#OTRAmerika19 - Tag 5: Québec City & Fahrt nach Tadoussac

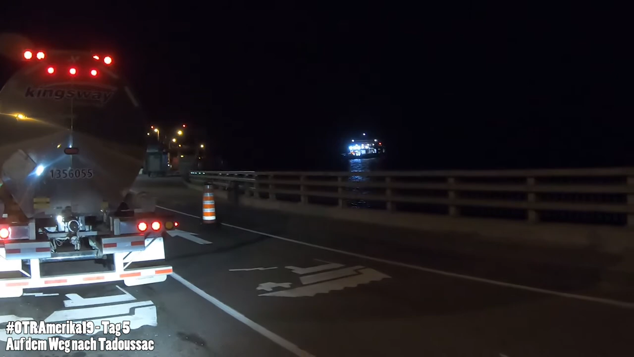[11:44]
Da das hier quasi die Brücke ist und zur öffentlichen Infrastruktur gehört, ist die Fähre meines Wissens nach auch kostenlos.
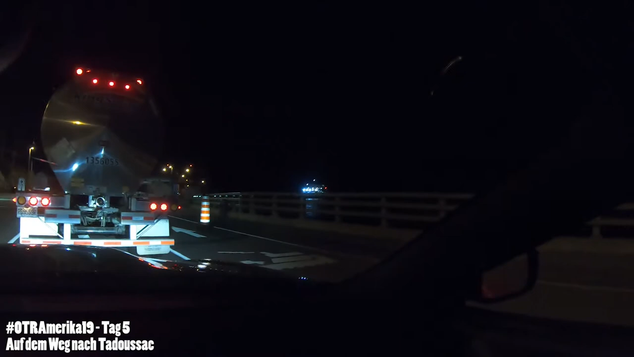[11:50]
Wir müssen also hoffentlich einfach nur drauf wollen, ich weiß nicht, ob es Tickets gibt oder irgendwas, das finden wir jetzt raus.
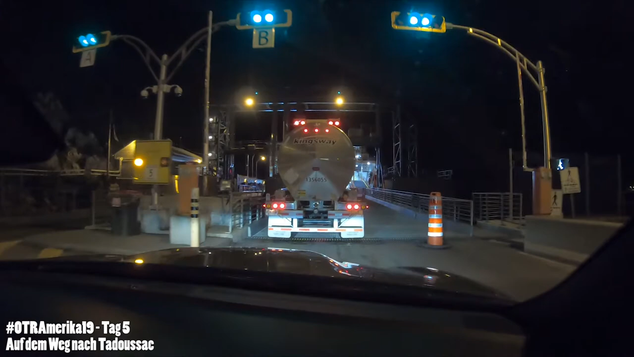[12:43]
Spektakulär. Aber in der Tat sieht es bis jetzt... Take the ferry. We're gonna take the ferry. Damn right. Sehr unspektakulär aus. Aber wollte auch keiner irgendwie Tickets oder sonst noch was.